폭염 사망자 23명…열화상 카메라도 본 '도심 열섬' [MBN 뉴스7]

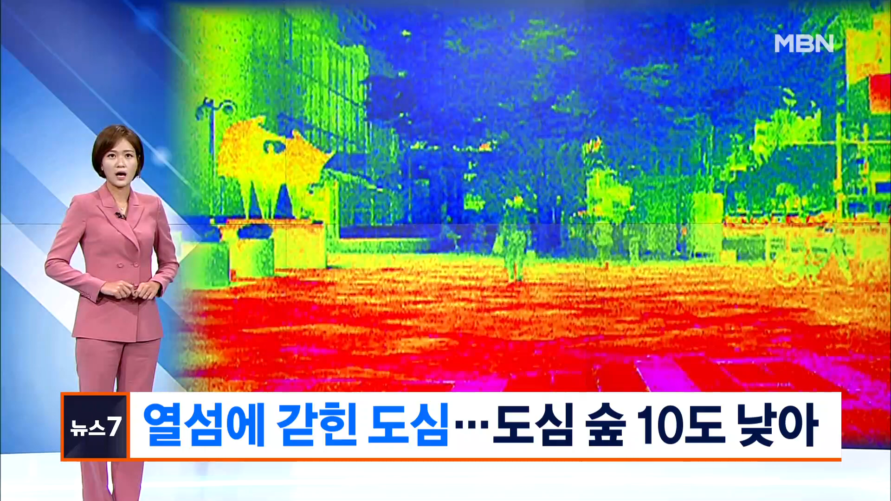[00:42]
특히 건물과 아스팔트 도로가 집중된 도시 지역은 더 무덥게 느껴지는데요. 새빨간 열섬으로 변한 서울 도심 곳곳을 최동희 기자가 열화상 카메라로 들여다봤습니다.
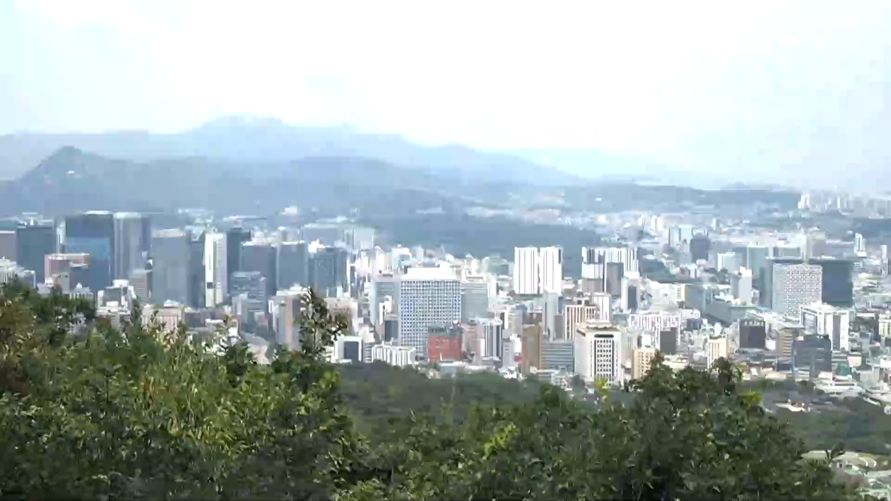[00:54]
폭염이 절정에 치닫는 시각.
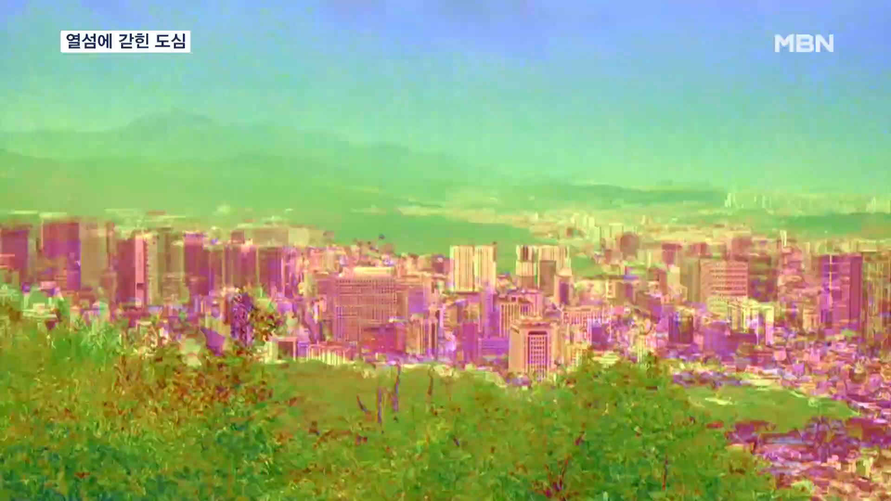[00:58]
서울 도심을 열화상 카메라로 찍어봤습니다. 온통 붉은색입니다.
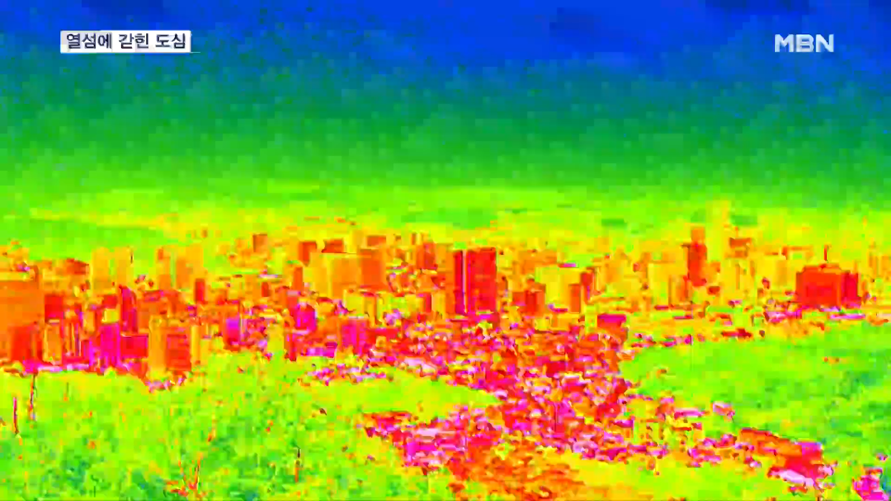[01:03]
햇볕을 고스란히 받는 도로 표면 온도는 40도가 넘어갑니다.
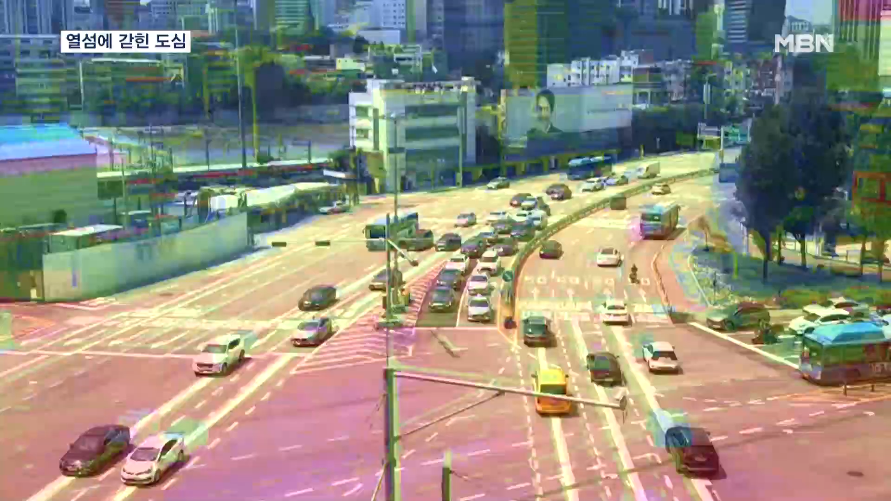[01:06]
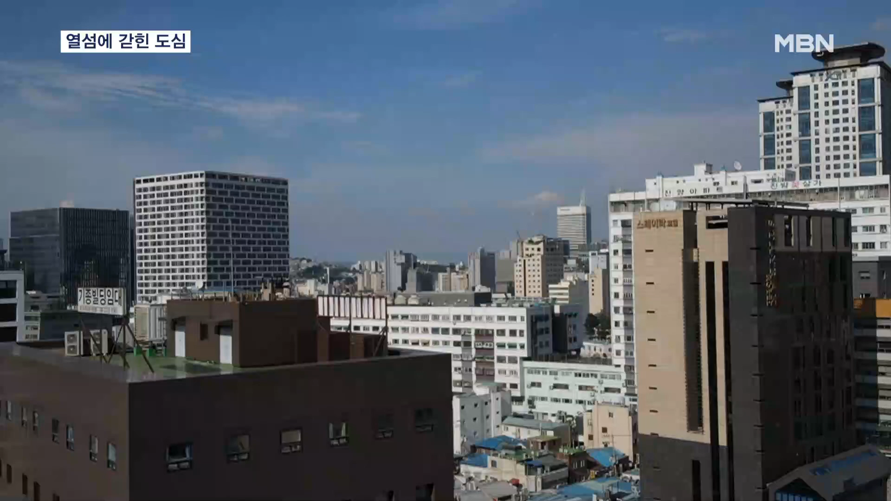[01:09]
고층 빌딩 밀집 지역. 햇볕에 달궈진 부분과 그늘진 부분이 확연히 대비됩니다.
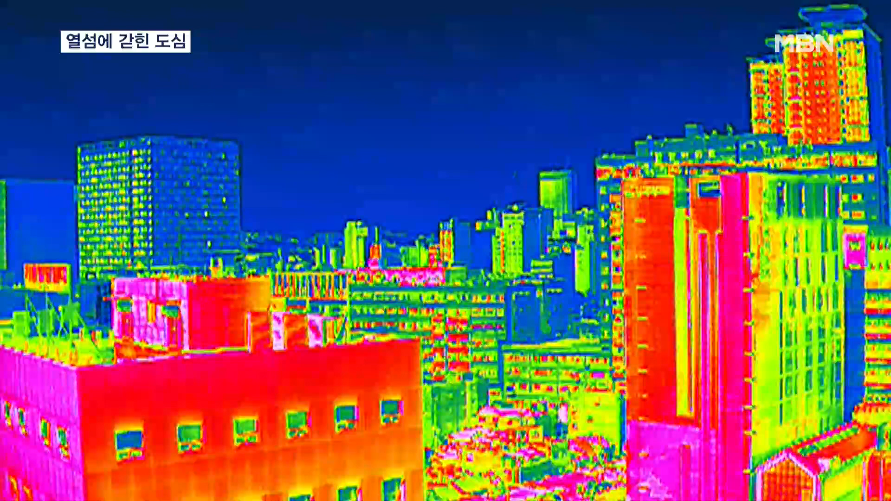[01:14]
열기가 빠져나가지 못하는 도심 열섬 현상에 복사열까지
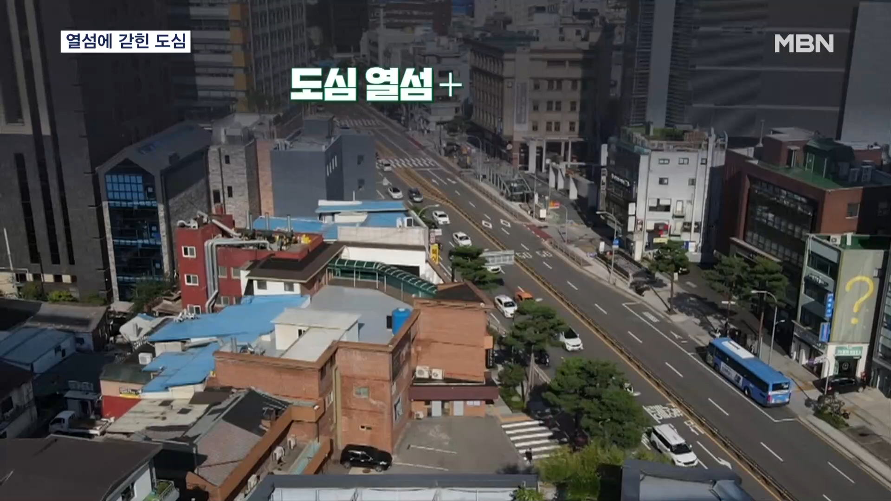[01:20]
더해지며 건물 벽면 온도는 50도를 오르내렸고 일부 옥탑 건물 지붕은 60도에 달합니다.
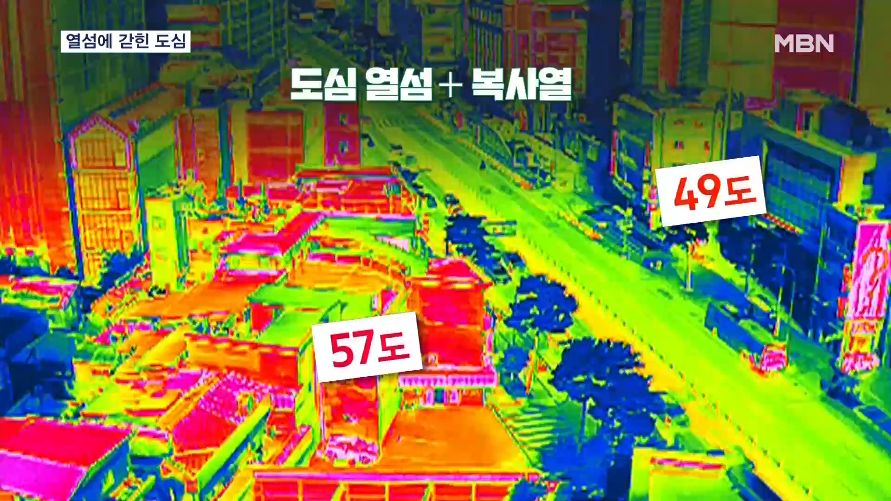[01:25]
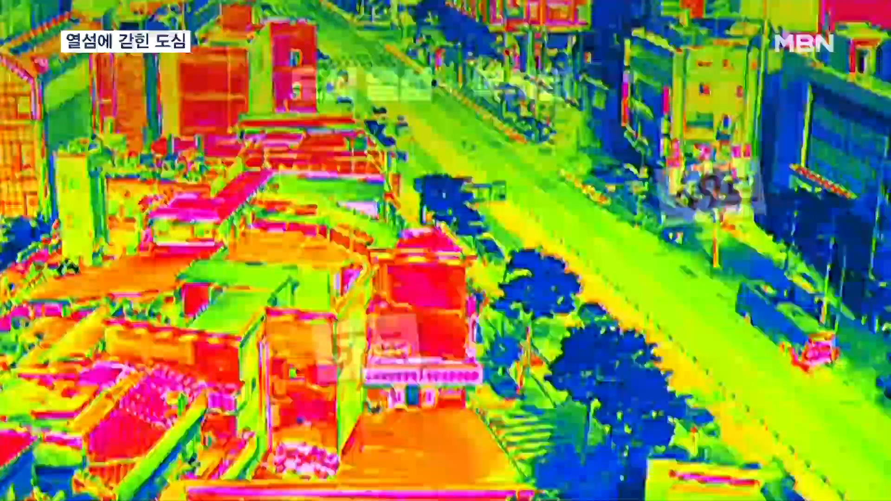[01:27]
건물 사이사이 나무 그늘만 그나마 푸른빛을 띠는데 그늘 밖보다 7도가량 낮습니다.
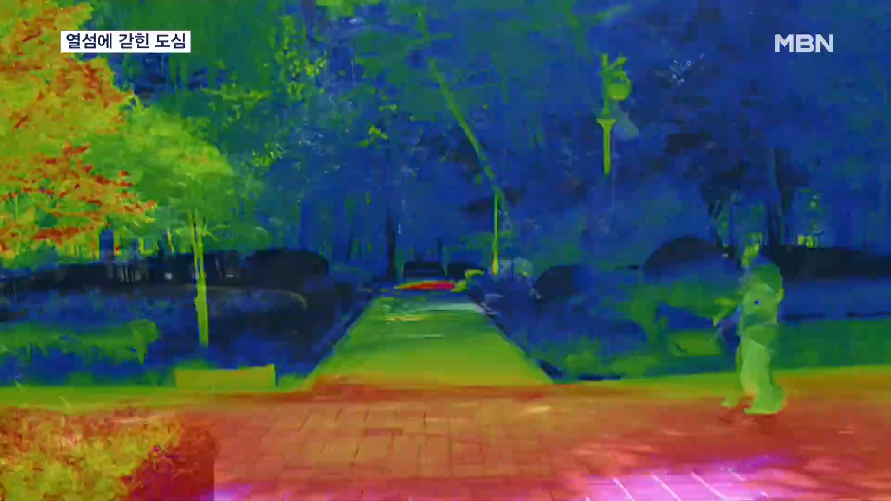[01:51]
숲으로 들어갈수록 푸른빛은 점점 더 짙어집니다.